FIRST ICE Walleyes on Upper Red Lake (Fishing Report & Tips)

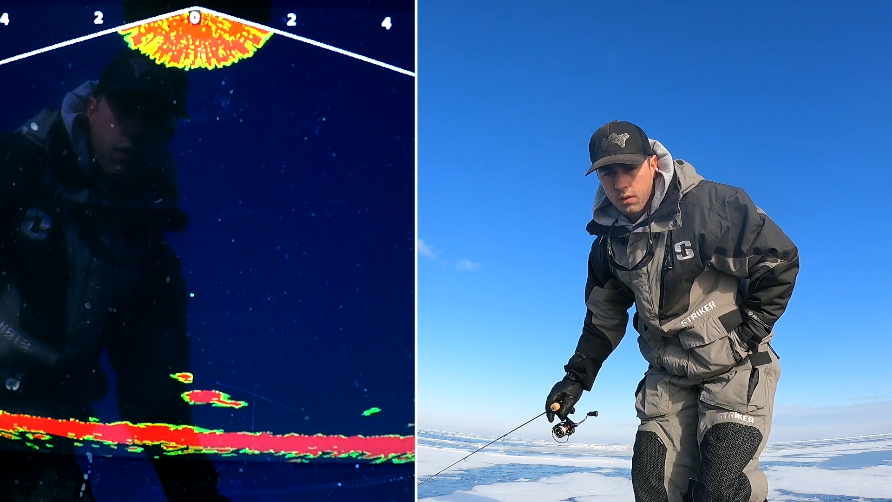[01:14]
oh there's one come on it's coming back
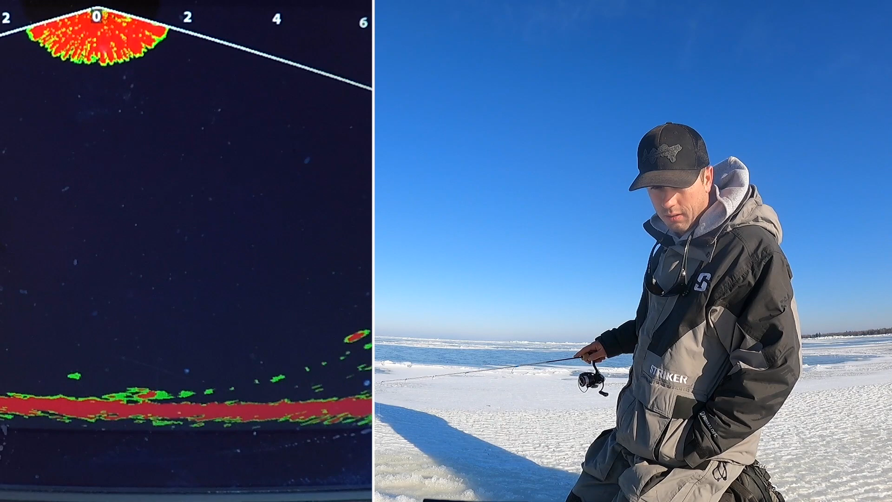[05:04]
in real slow and the second I say a word he darts off all right
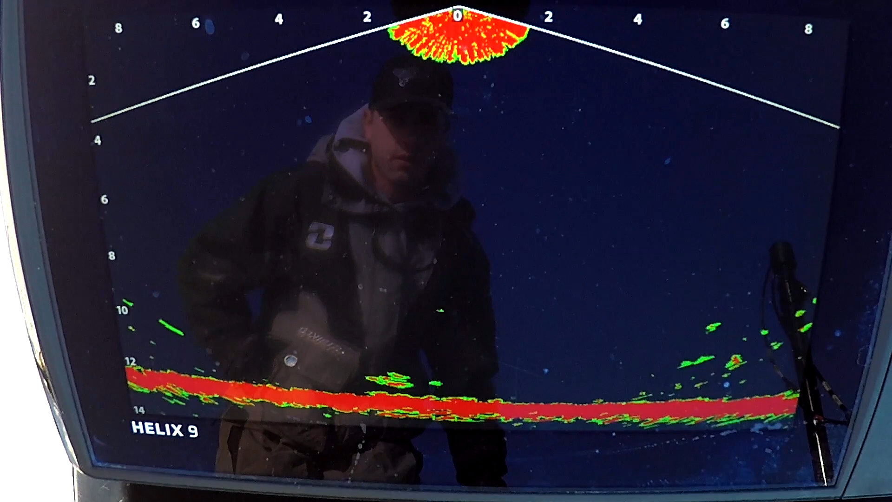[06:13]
Just like that, a nice pair of fish coming in, taking a look, not biting, kind of coming up and looking at the bait.
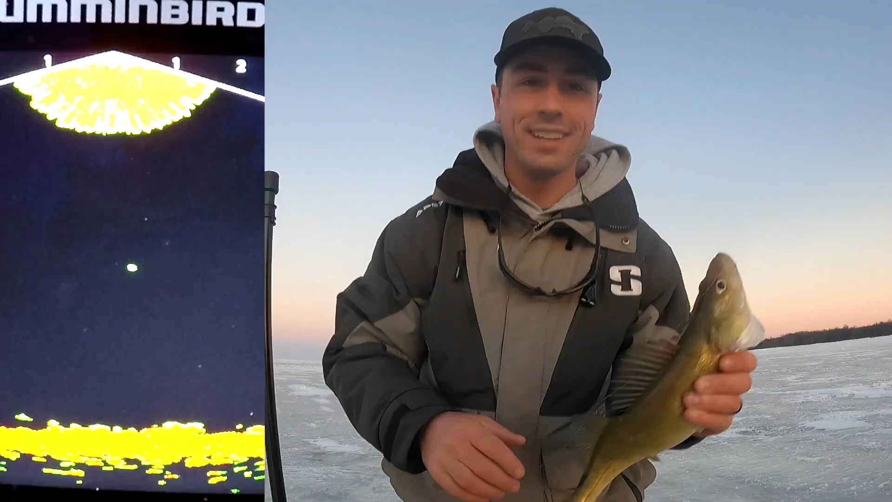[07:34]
The camera wasn't running. But you guys did see it right there on the Mega Live. This thing came in so stinking angry.
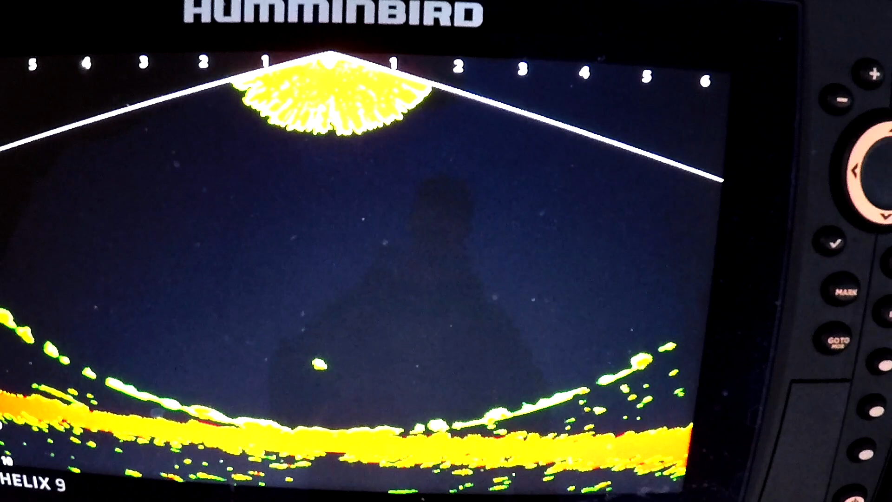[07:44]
Like, oh, my word. God, I just turned the GoPro off because we were about to wrap this, wrap this day of fishing up. But holy cow, this thing came in, absolutely obliterated it.
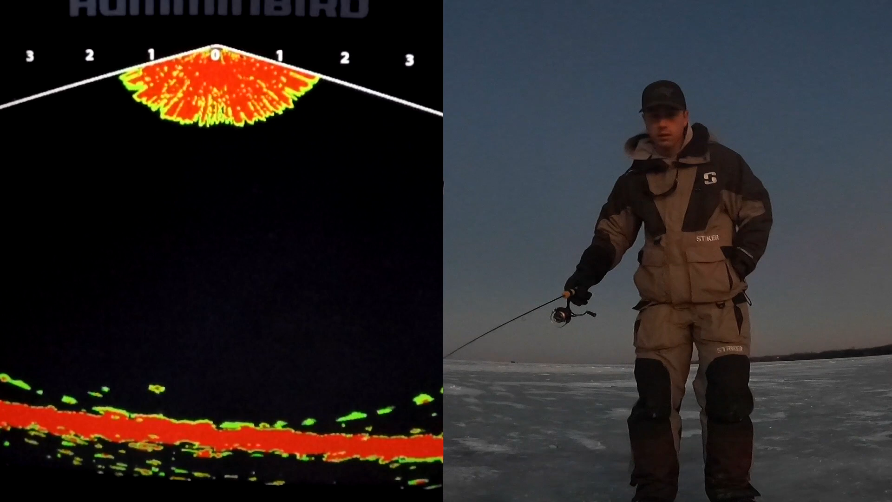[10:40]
Oh, that was a hard swipe. Brad. Get him. There we go. There we go.